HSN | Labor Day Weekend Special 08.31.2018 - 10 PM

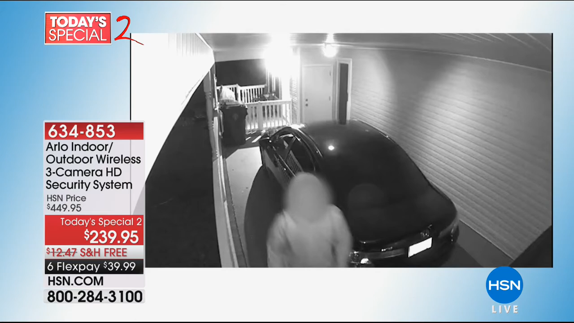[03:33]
Exactly. During the day, during at night. Now, we're going to be showing you a lot of videos. These are real videos. The black and white means that it's at night. So this is the infrared night vision. These guys right here are trying to break into a house.
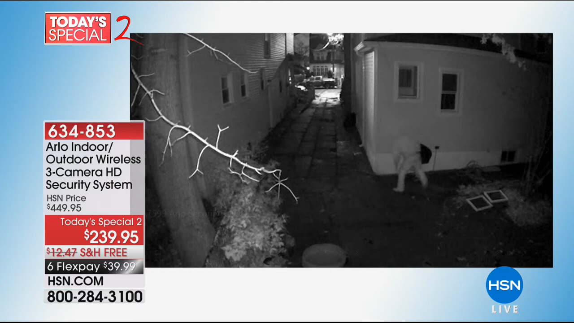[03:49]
They're a team right there. Every single person was caught. This guy's creeping around somebody's window.
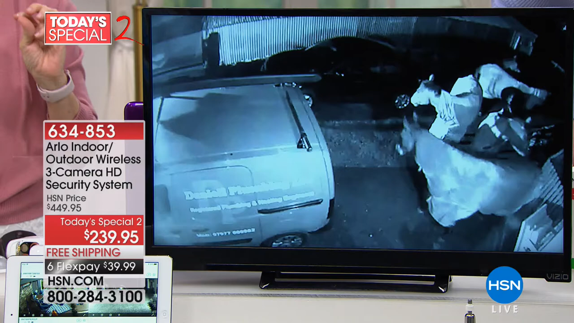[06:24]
And the way that it works, these are the horses are out of the barn right here, and it captured that. It can be monitoring the barn, or, you know, there's a property crime every 4 seconds.
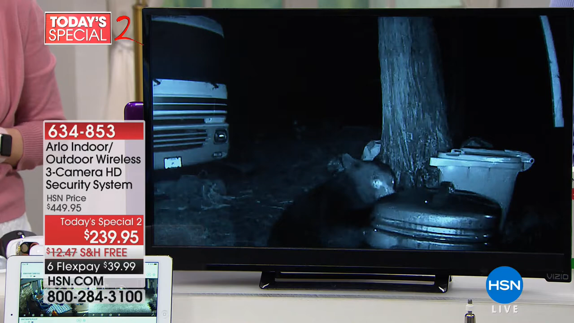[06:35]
And so, you know, inside, outside, maybe a car's getting broken into, packages are being stolen. That's the big deal.
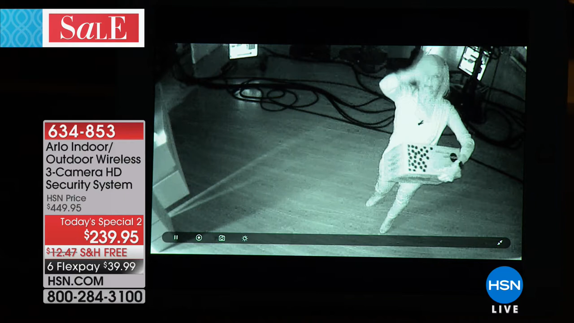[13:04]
our monitor just so you can see how dark it is. Or actually, can we take a shot with our regular cameras just to show? Oh, perfect. Thank you. Perfect. Okay. So that's where Julie was standing. So that's what the lighting looks like in our studio right now. Right, exactly. Yeah.
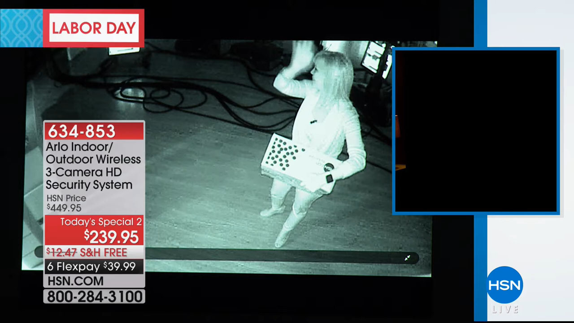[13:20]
So if we didn't have the Arlo on, that's what I would be seeing. Right. I mean, those are the lighting. We shut off the lights in the studio.